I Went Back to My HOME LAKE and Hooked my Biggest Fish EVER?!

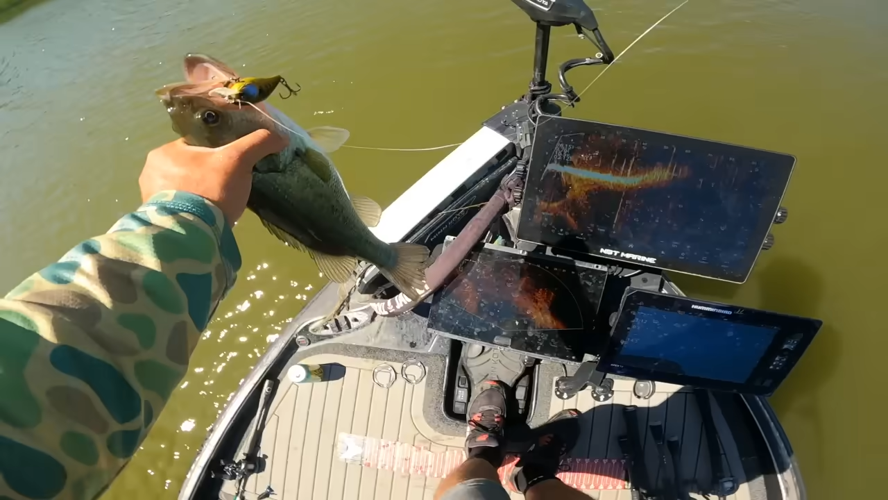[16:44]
there you can kind of see the riprap down the edge there that's what this stuff is but uh